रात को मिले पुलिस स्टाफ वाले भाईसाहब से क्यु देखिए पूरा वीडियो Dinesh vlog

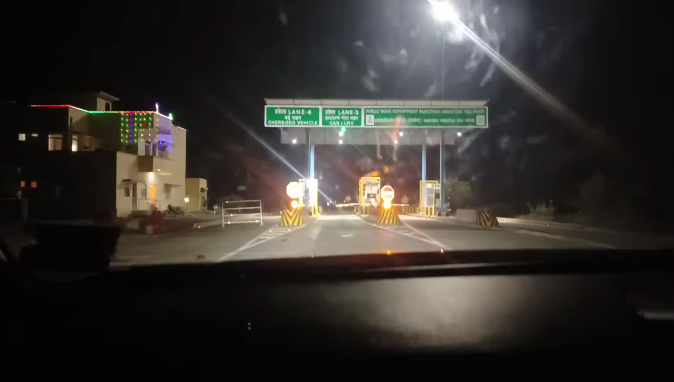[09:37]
तो बानू मिल आ रही हूँ, बानू कोई बातचीत करनी है तो मैं लिजो भाई जा रही हूँ सीधा पिंपाट और दिनेश भाई मिल रहा हूँ।
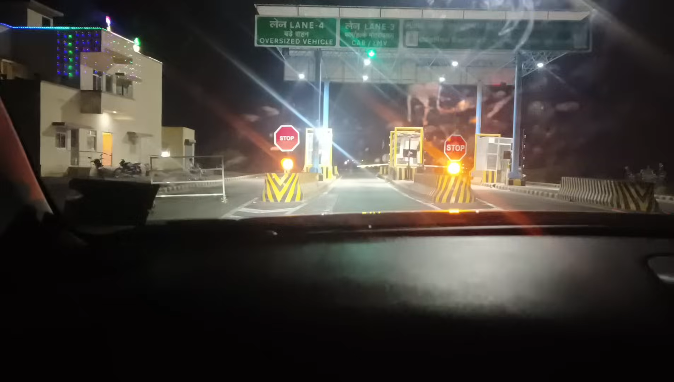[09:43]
तो टोल ना को आएगो अड्डो टोल क्रॉस कर चलो
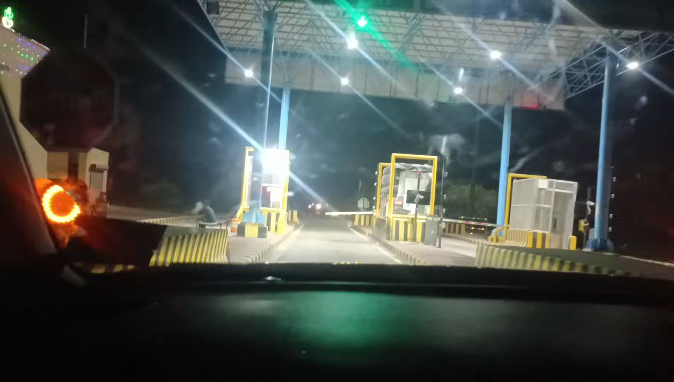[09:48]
सीधा पिंपाट और पाचा आंती टाइम अपन मिल गया रात्रि चौराहे पुलिस स्टाफ तो लिजो भाई मिल गया फैन दोस्तों।